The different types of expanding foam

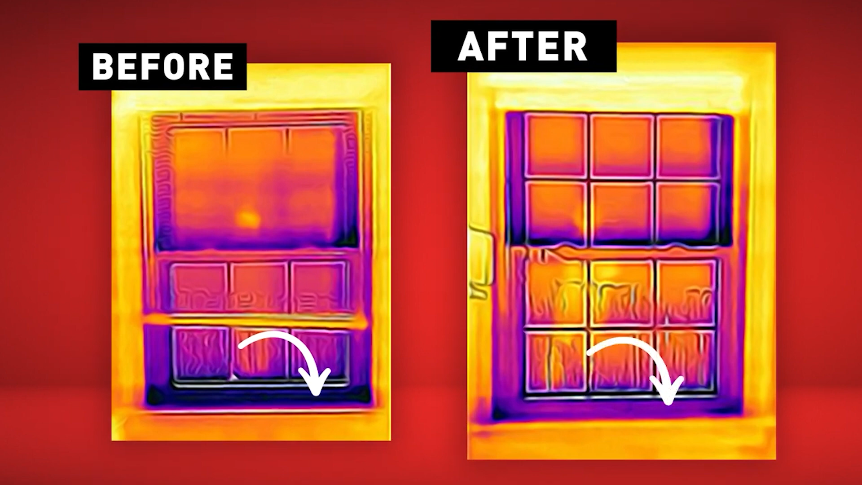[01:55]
you can see the difference it can make to heat retention.